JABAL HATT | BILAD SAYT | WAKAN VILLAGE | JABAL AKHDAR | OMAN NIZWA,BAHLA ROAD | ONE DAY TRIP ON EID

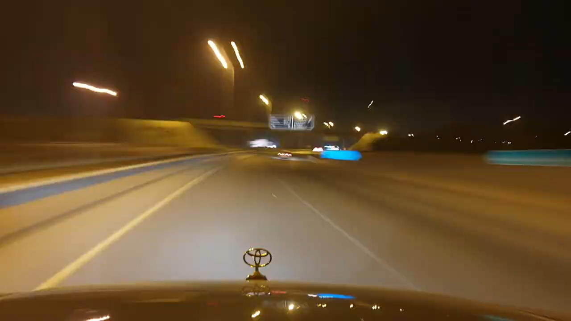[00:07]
हम लोग रात को हमने अपना सफ़र स्टार्ट किया है।